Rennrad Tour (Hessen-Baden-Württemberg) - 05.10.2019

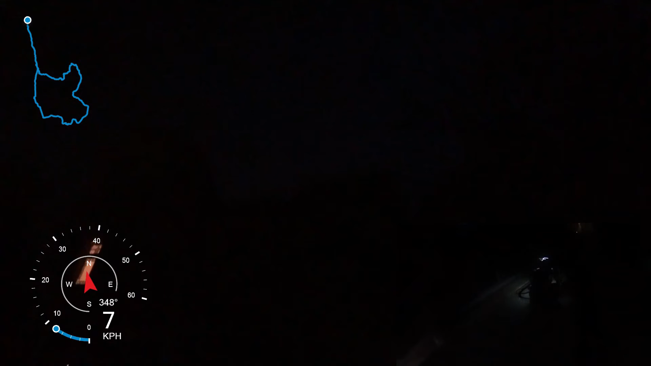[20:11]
Nossa, é longo, escuro, eu tô vendo aqui. Bom demais. 117.